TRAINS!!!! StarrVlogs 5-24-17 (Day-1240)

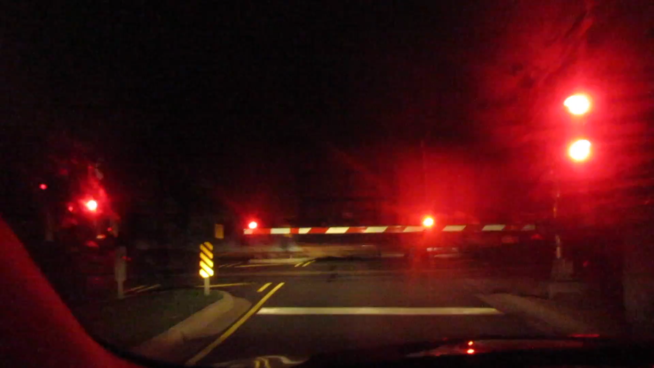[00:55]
Waiting on a train because that's what my town is known for is trains So yeah, there's just a train driving right by me